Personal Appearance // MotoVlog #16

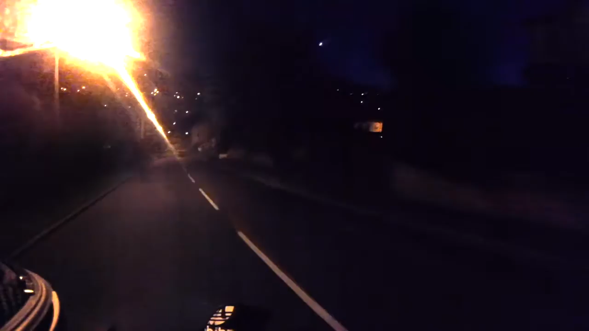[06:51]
You can't see that though. You can't see that. That's beautiful. It's like a yellow crescent, yellow crescent moon. Like the Dreamworks logo on the moon with the man sat on it. Um, yeah, like you don't need like massive arms or abs or anything like that to impress, to impress people.